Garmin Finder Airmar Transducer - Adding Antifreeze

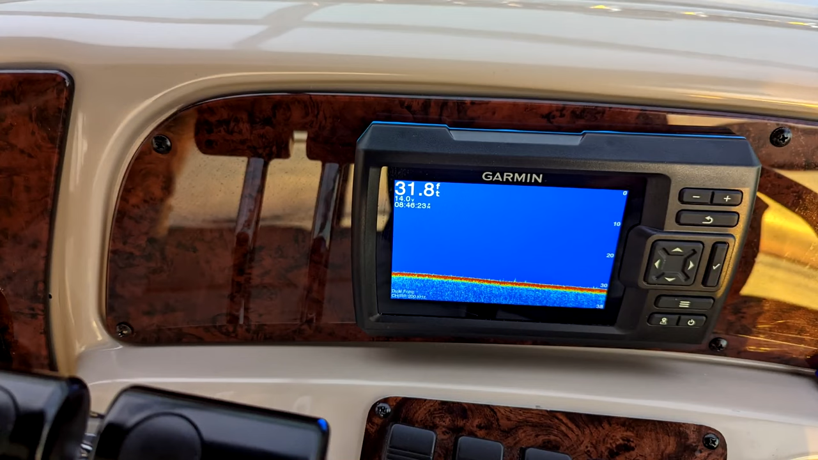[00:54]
On screen: depth 31.8 ft
more it shows the bottom and holds everything really really well however in shallow waters like here at our slip
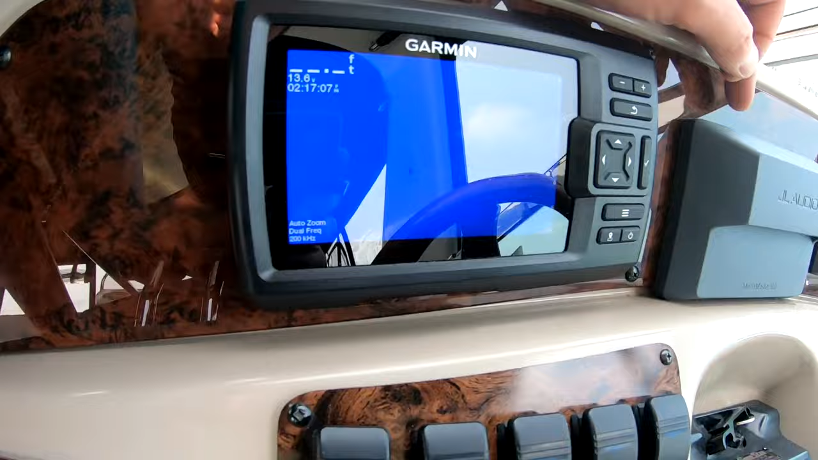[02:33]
yeah you see it's not even I know sorry there's a lot of reflection but it's not even showing anything right now it's given
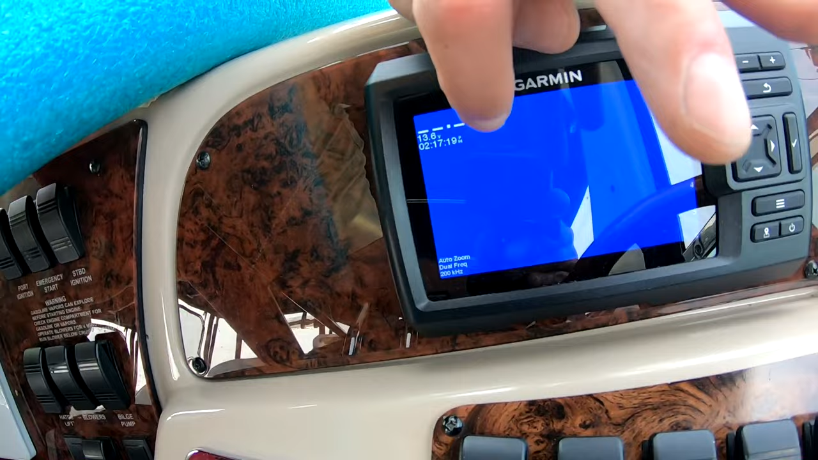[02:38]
the time and the voltage and blah blah blah however it's not showing any contours so what
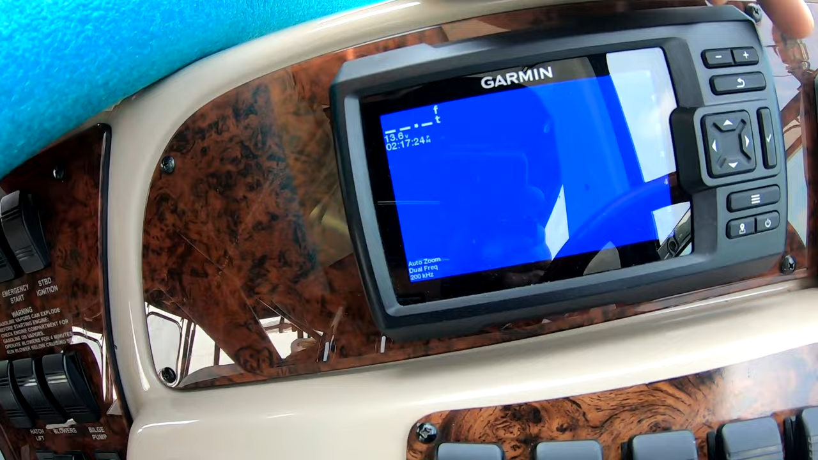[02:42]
our depth contours bottom contours so I am going to top that up and then we'll
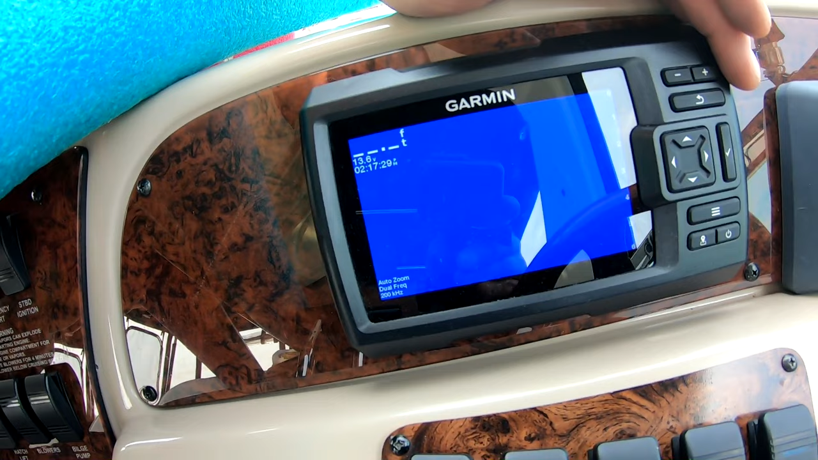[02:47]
see how that changes so here we go I
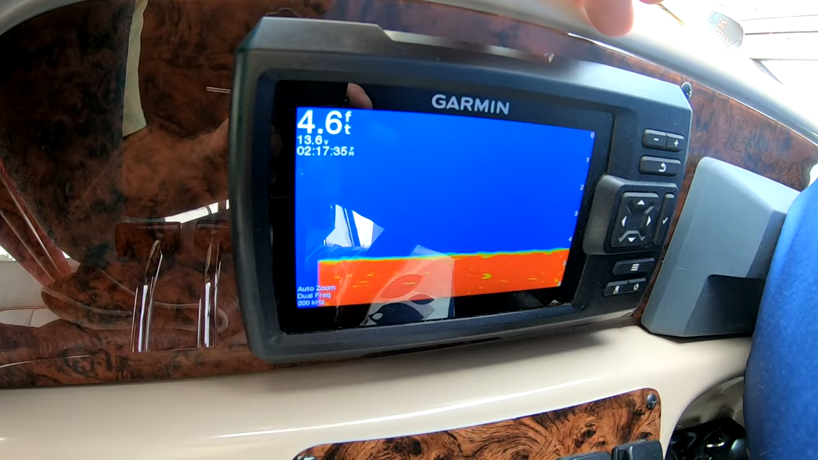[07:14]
On screen: depth 4.6 ft
again tada that was a super easy fix so note to self to check the antifreeze beginning of the season each year and maybe throughout the season I don't know
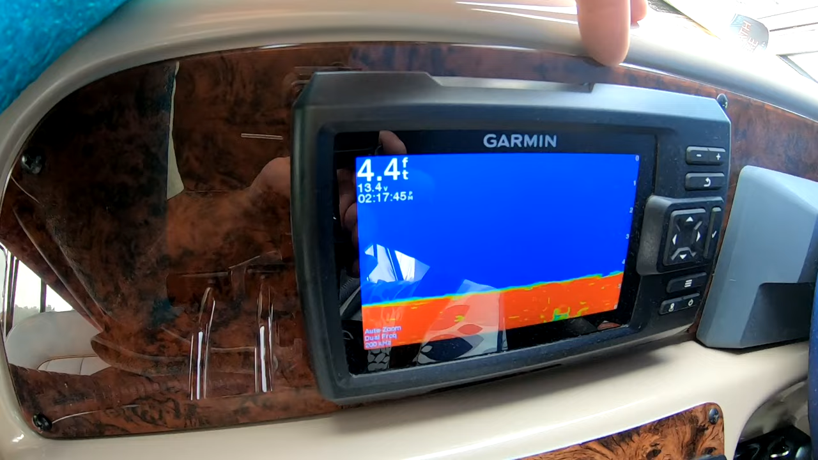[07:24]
On screen: depth 4.4 ft
but it works good I'm really really really happy with this unit so like I say look in the playlist of how I did it and see me installing this piece of equipment this piece of equipment that piece of equipment and those pieces of equipment down there